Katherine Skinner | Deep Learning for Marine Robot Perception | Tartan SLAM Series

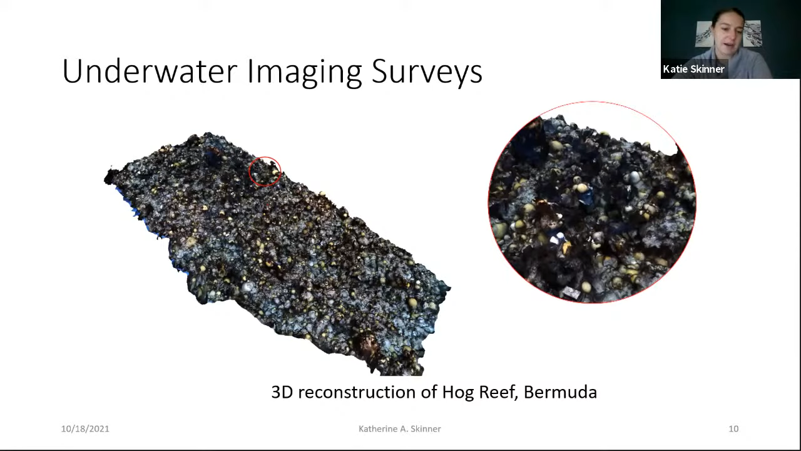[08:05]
perceive a 3D environment on board the vehicle themselves and reason about different objects in that scene to better survey the underwater environments around us. So I want to talk today about challenges across the span of robot vision and opportunities that we have to really overcome some of these challenges and push marine perception forward.